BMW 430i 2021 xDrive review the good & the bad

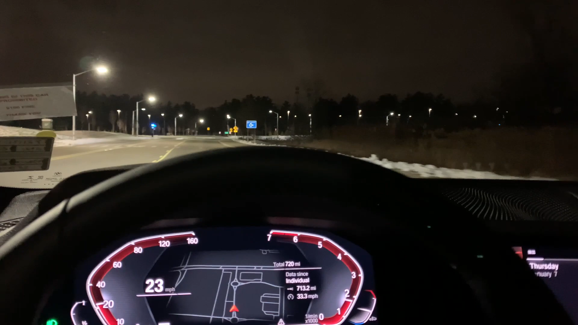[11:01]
And that sounds amazing. My car is definitely way more toned down. I don't know if they changed the blow-off valve from recirculating to vent to atmosphere. I don't know what they did, or if the turbo's bigger, spool's different, if it's mapped differently. I really couldn't tell you, but it just sounds so much better. The Oakland University speed bump from hell.
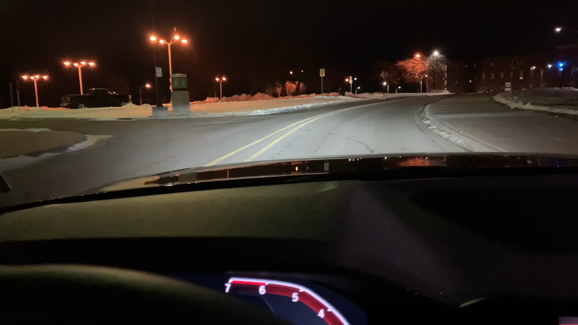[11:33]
Many bumpers have met their fate here, their demise. Not today.